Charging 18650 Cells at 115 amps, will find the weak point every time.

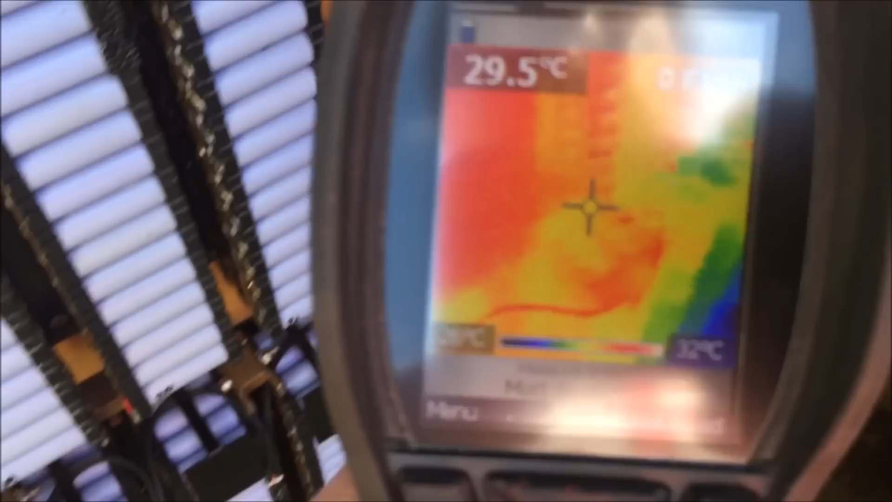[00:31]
On screen: spot 29.5°C, scale top 32°C
charging at 37 amps now I thought I'd bring the thermal camera out and give you some bit of a bit of a look around and I thought I'm gonna use the thermal camera
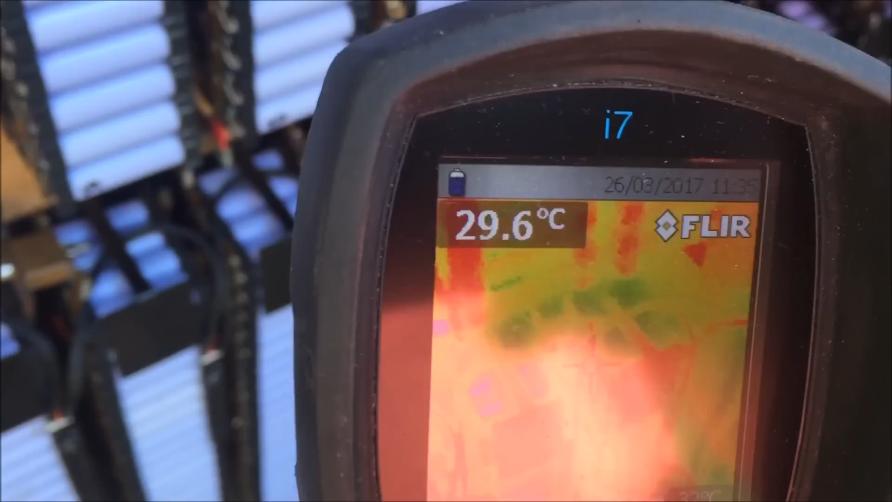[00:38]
On screen: spot 29.6°C
to troubleshoot if this has got any problems and
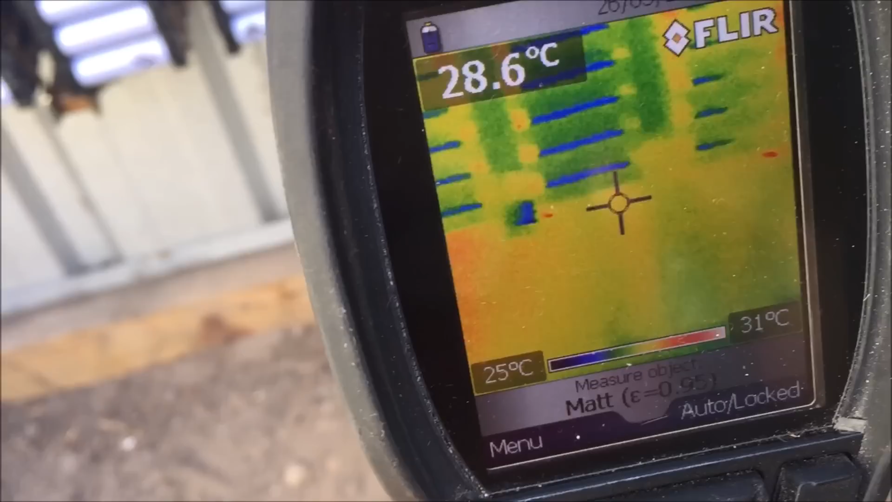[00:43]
On screen: spot 28.6°C, scale top 31°C, scale bottom 25°C
you know what I love thermal cameras and this is not my thermal camera unfortunately look at that
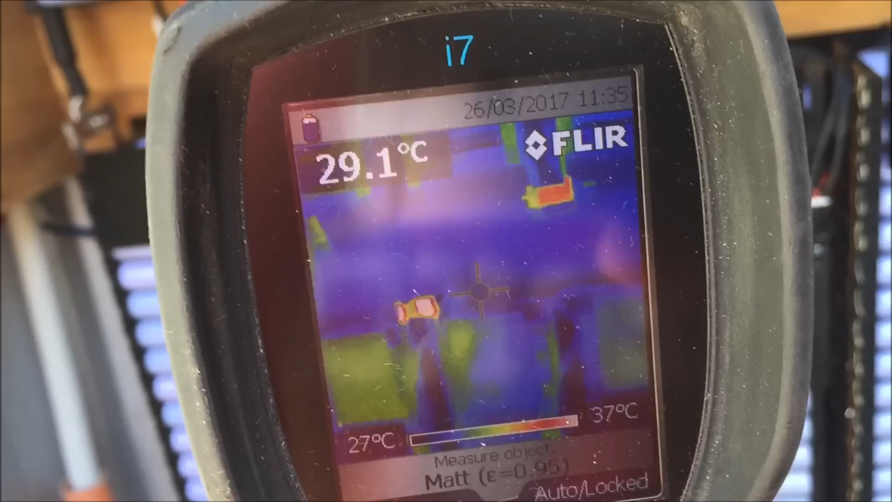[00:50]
On screen: spot 29.1°C, scale top 37°C, scale bottom 27°C
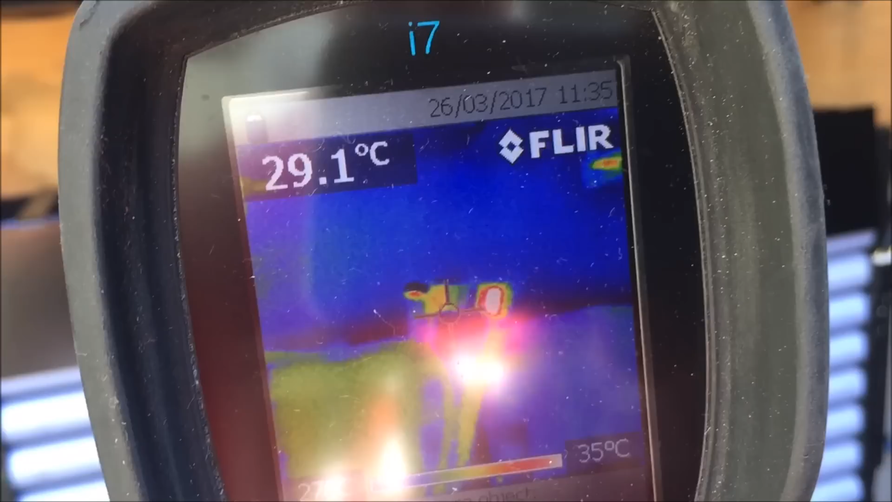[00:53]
On screen: spot 29.1°C, scale top 35°C
well that's a heap in those connectors the connectors are getting quite warm that
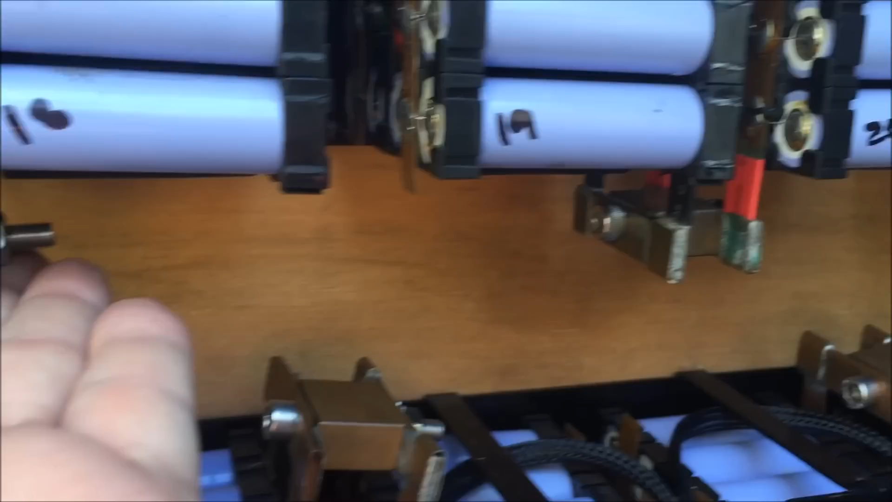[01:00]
one's not horrible that was not horrible
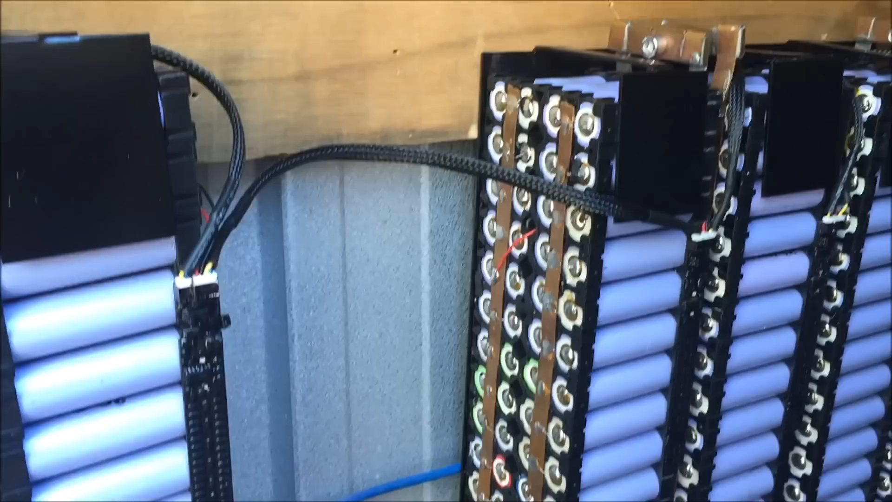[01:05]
it looks like it's getting quite warm now if you go up the top here
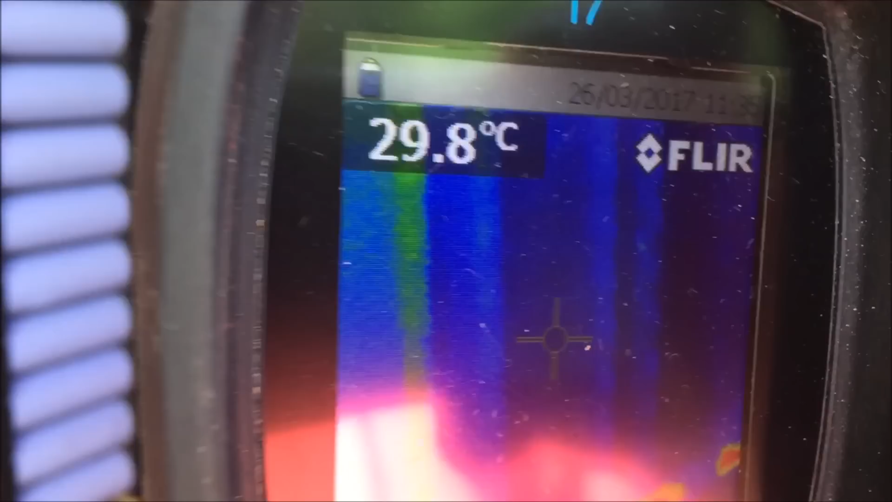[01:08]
On screen: spot 29.8°C
well those two connectors at the end
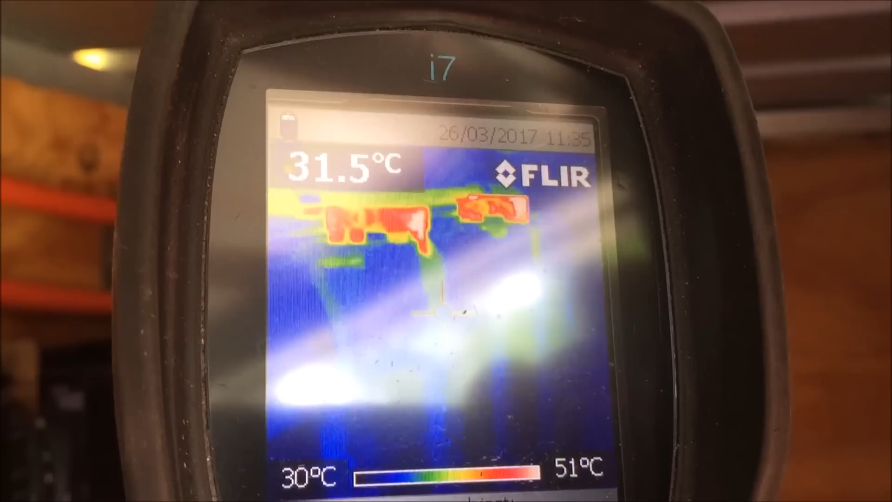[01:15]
On screen: spot 31.5°C, scale top 51°C, scale bottom 30°C
they're a little bit warmer where's me a little cross hatch so I get a temperature
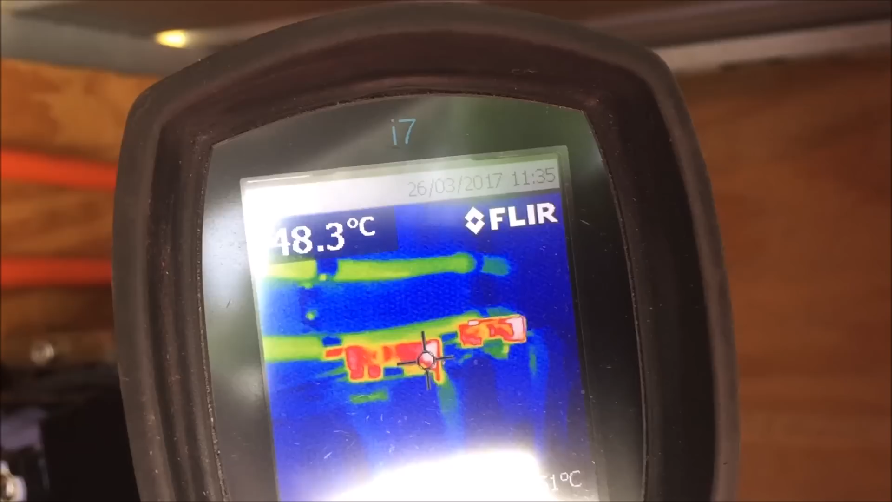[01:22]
On screen: spot 48.3°C
those two connectors are about 50 degrees so they are either not
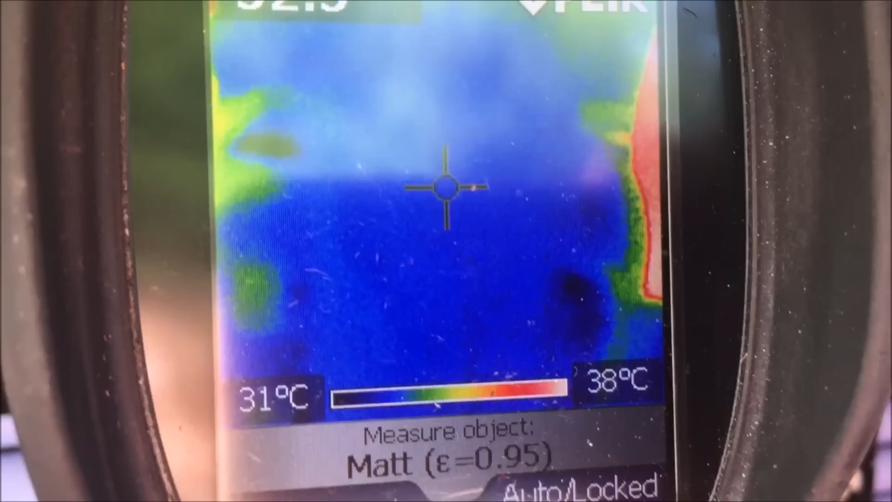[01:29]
On screen: scale top 38°C, scale bottom 31°C
connected properly once
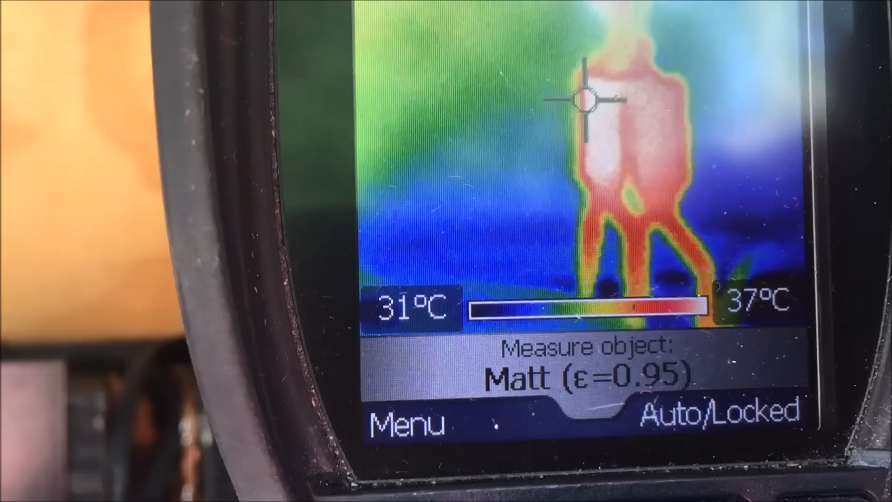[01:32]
On screen: scale top 37°C, scale bottom 31°C
that one that's 37 or so it's hard to do the video in the
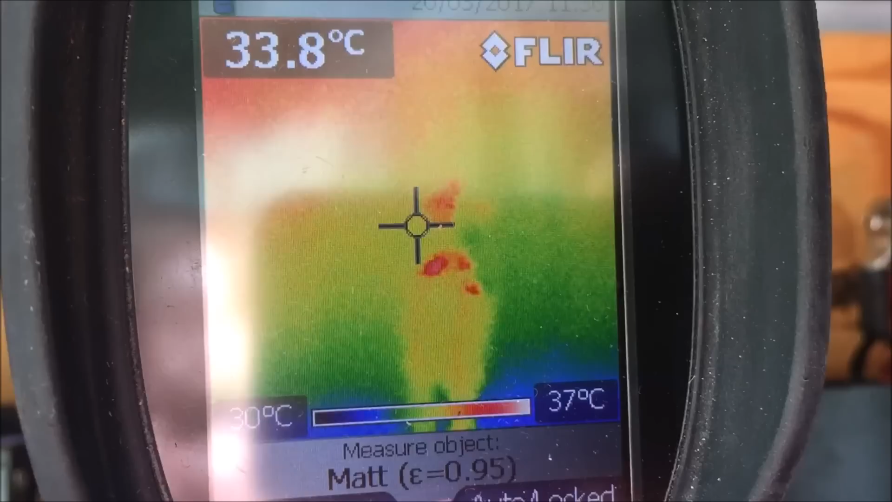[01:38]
On screen: spot 33.8°C, scale top 37°C, scale bottom 30°C
in the thermal camera at the same time so
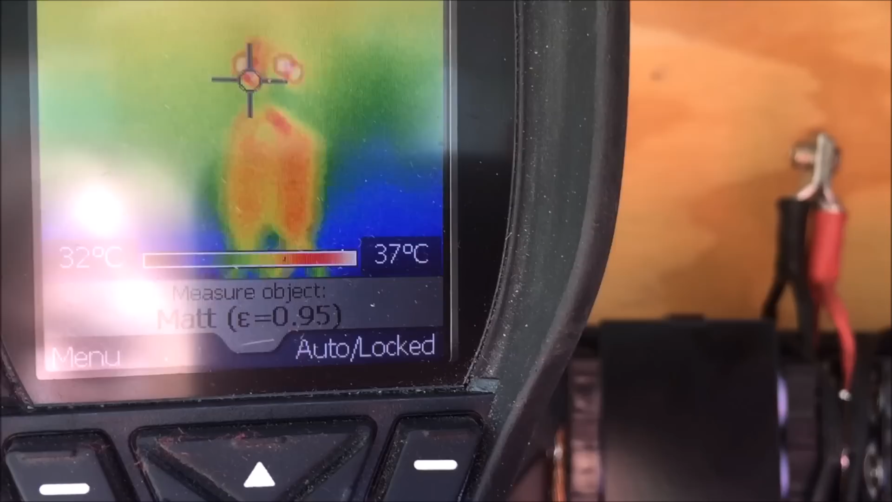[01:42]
On screen: scale top 37°C, scale bottom 32°C
they're a bit warm but those ones up there are hot
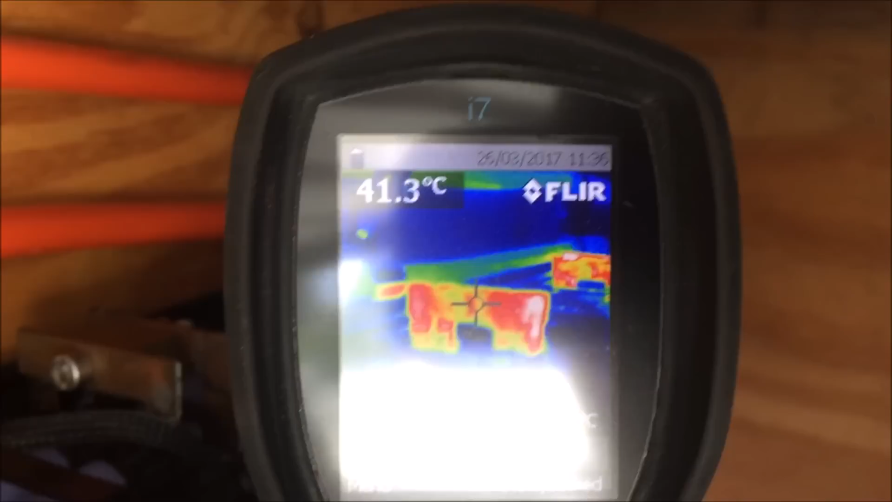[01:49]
On screen: spot 41.3°C
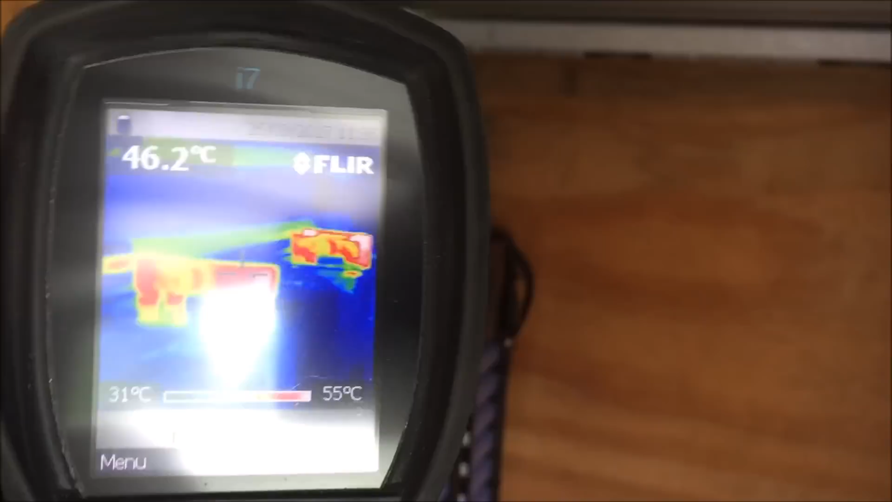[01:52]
On screen: spot 46.2°C, scale top 55°C, scale bottom 31°C
let's get the reflection out so they're over 50 degrees both of those ones so I better turn these charges